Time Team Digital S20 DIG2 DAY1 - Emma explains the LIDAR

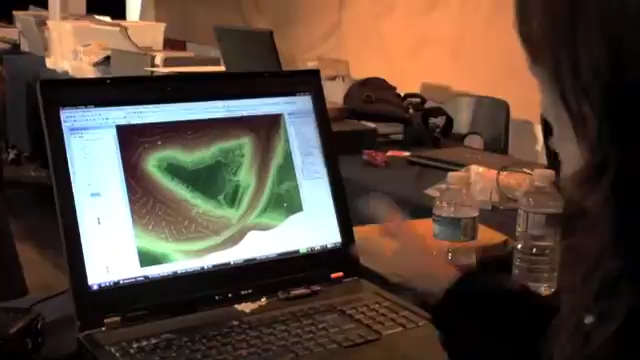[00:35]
So here we've got the LiDAR with all the trees covering the ramparts and everything so you can't really see anything but we can take the trees off and hey presto,
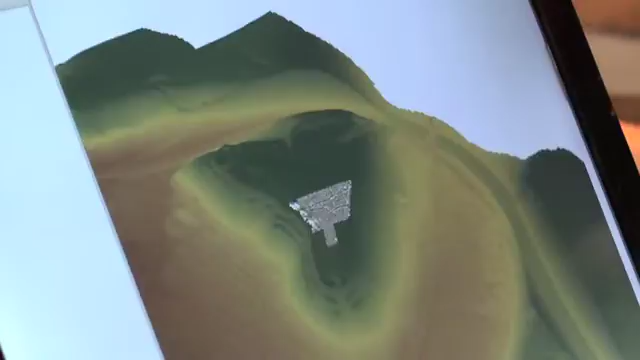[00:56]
and so it can just fly around the screen.